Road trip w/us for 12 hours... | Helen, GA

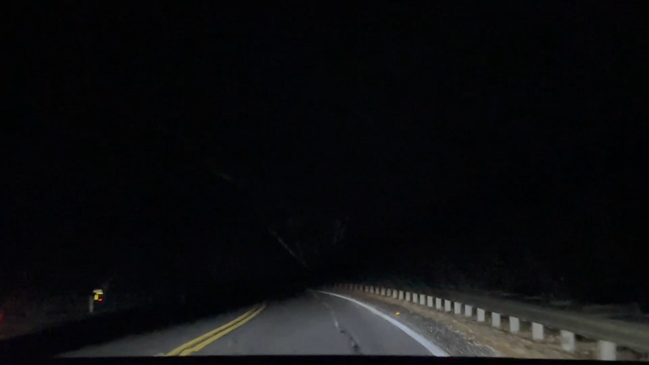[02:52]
what the hell they can't afford lights out here i gotta turn my extra beamers on put them on no one's coming push there but if someone comes you have to this is crazy